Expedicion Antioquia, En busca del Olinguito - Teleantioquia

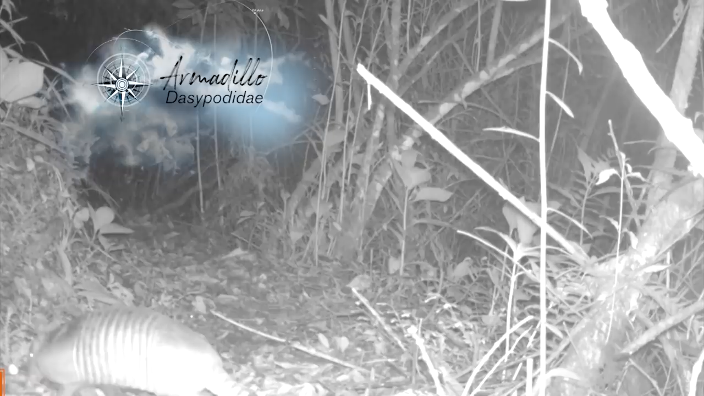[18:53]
Otros animales que habitan, además del olinguito, como armadillos,
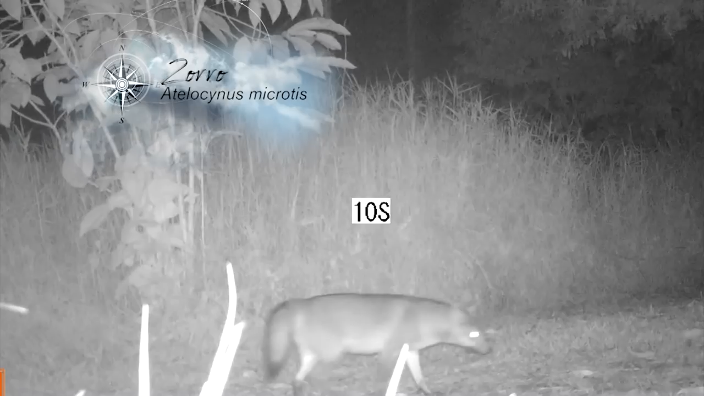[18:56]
zorros, un ave, la guatimalensis,
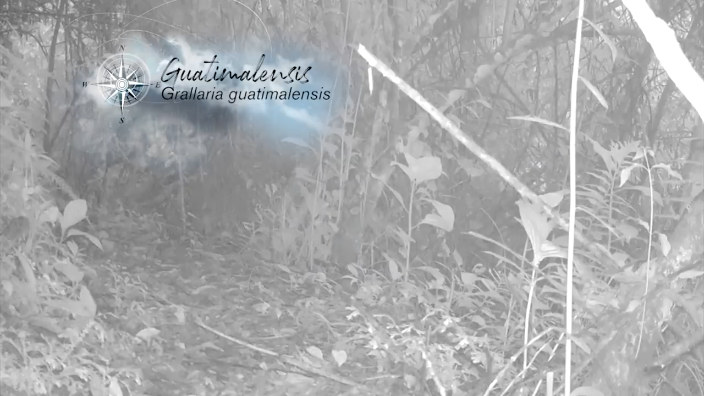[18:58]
que tiene un sonido bien particular, nuestras hermosas chuchas o zarigüeyas,
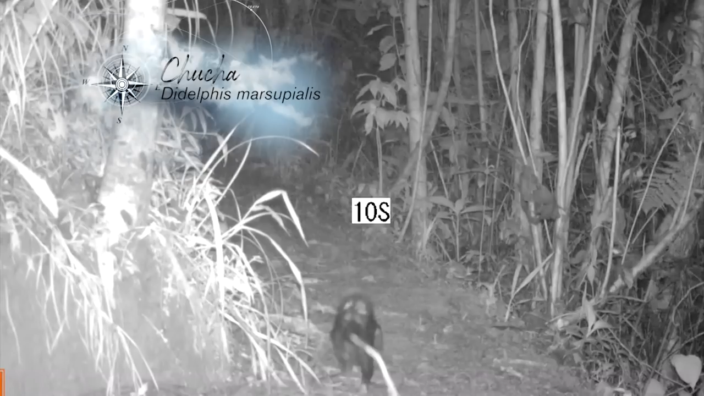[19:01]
un cuatimundi e incluso el quincayú.